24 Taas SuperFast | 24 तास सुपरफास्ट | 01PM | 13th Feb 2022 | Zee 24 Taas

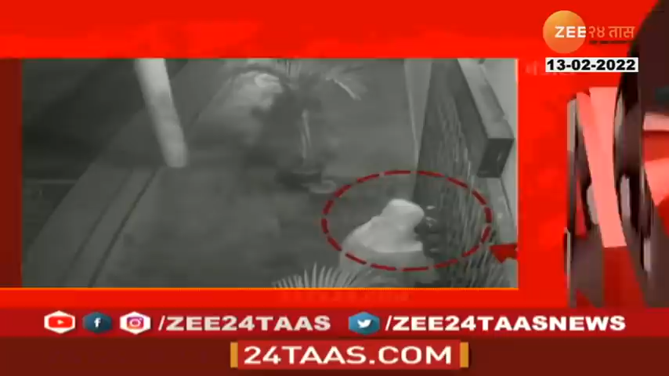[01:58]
भंडारत परसोडी गावतल्या मानव मंदिरात ल्या दान पेटी वर सोरा ने डल्ला